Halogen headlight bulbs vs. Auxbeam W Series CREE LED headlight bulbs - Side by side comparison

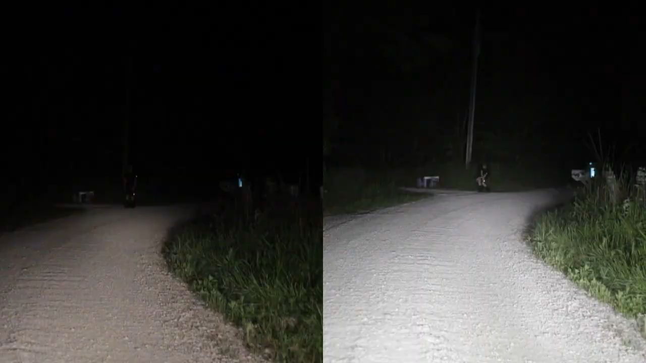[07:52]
My sun is about 80 yards from where I'm parked right now and you can see it's pretty much the end of the light range of the halogens.